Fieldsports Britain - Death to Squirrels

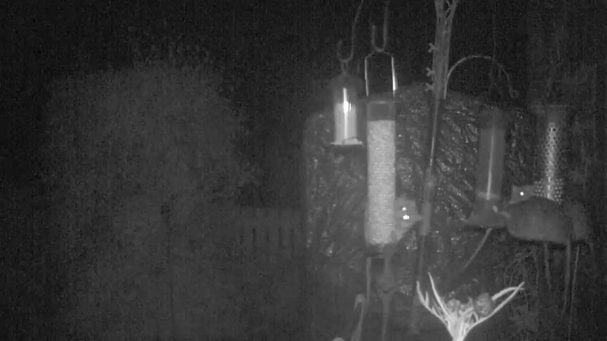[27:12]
And viewer Ian Forster has a real problem as this video shows. He's been trapping them but intends to come up with a new plan of action. Ian is in Northumberland and shoots grey squirrels there as part of a red squirrel group.